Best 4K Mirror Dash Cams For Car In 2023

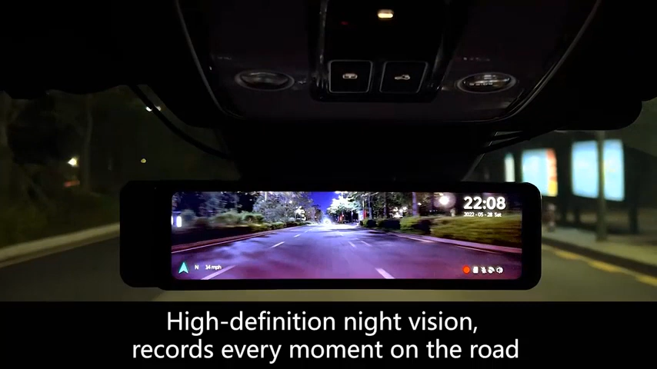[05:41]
night vision performance is very good, supports 4K resolution, long warranty period.